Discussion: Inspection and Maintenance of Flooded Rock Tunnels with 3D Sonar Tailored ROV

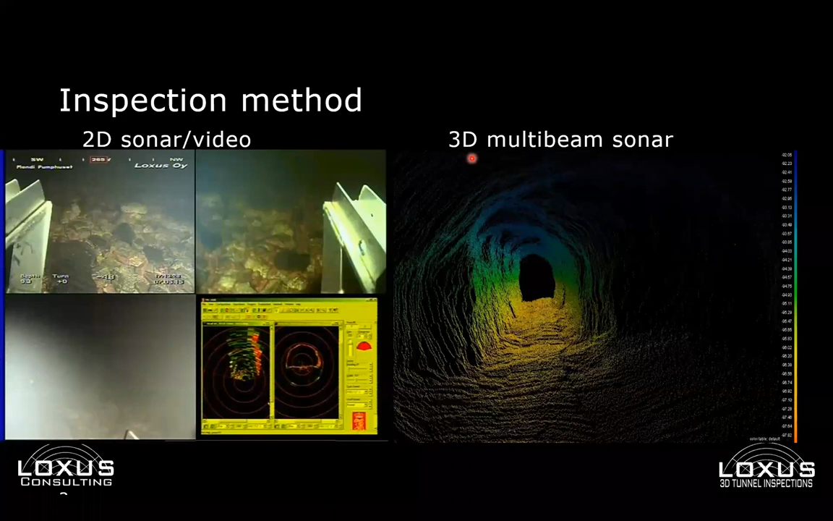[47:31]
So it's a useful tool during inspection, but also most part of the big part of the analysis can be and have to be done after the inspection back in the office. If we talk a little bit about the degradation or the structural stability integrity of the flooded tunnels.
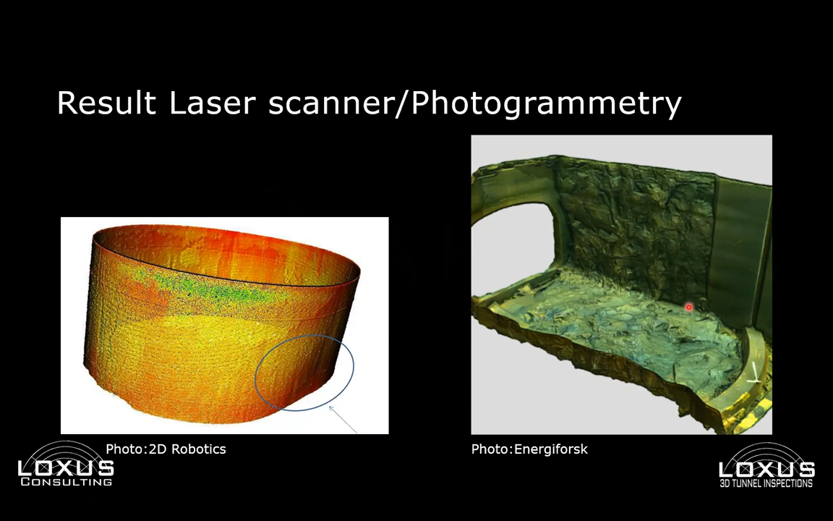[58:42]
design works for some new structures or new works inside the tunnel. So that's definitely a powerful tool. But as I mentioned previously, it's very much dependent on the visual quality of the water. When it comes to the sonar data, so the sonar data, biggest advantage of that is that it's water quality independent, light independent, and basically with this 3D multi-beam sonar, which we use, generates a complete scan file or scan model of the tunnel you're inspecting. So
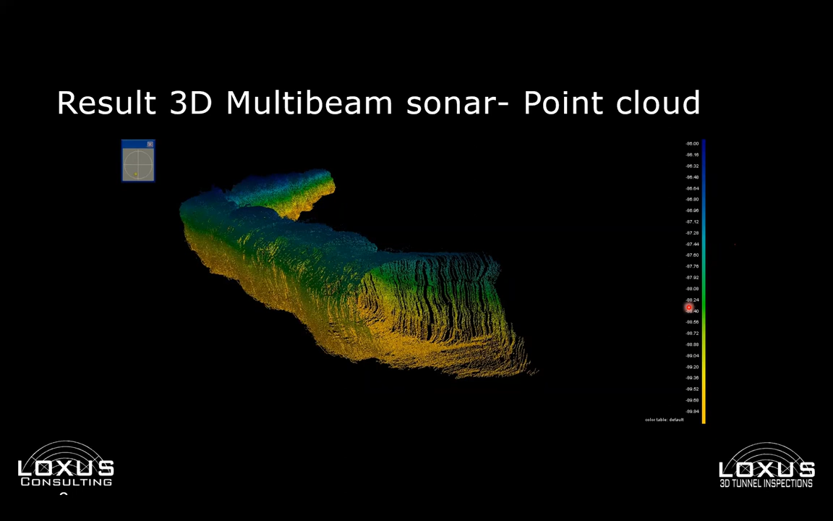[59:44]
So normally we generate the full scan data for the tunnel and then focusing on the particular intervals which were observed during inspection or were observed as a kind of damage during the detail analysis after inspection. And if you go to some kind of examples, just collected some of the images from the tunnel scanning. Here's like example, for example, of the rock tunnel, which was rehabilitated, some sort of collapsed segment or affected segment of the tunnel was reinforced with a lining, probably some concrete lining.
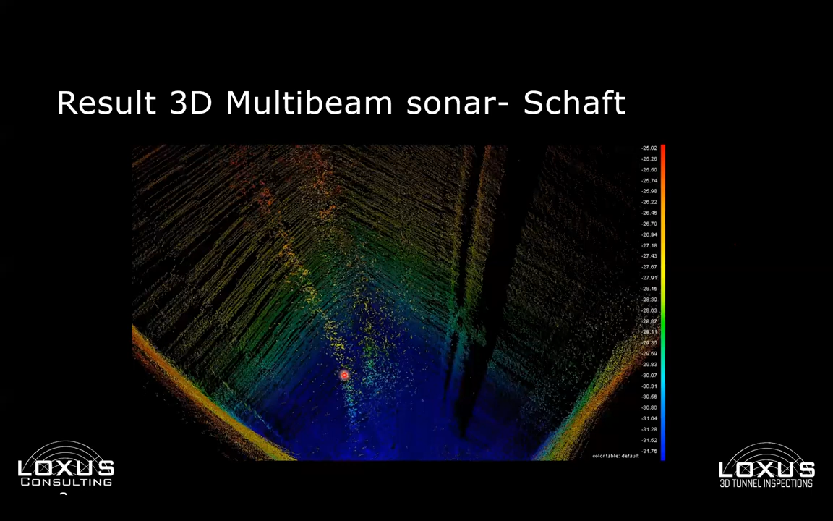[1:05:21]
just oriented vertically down to the surface, down to the level of the main tunnel.